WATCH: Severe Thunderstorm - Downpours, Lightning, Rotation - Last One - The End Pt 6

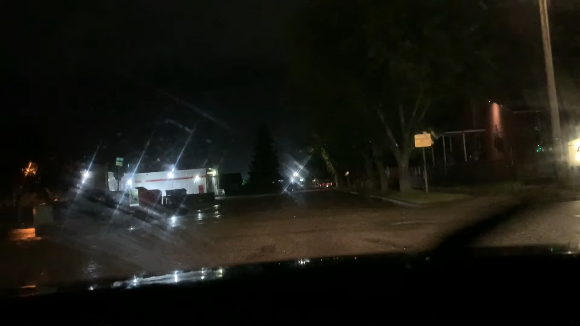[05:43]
Yeah. That's just so that we don't lose it. Bounciness anyways. Trying to hold the phone straight. These streets suck.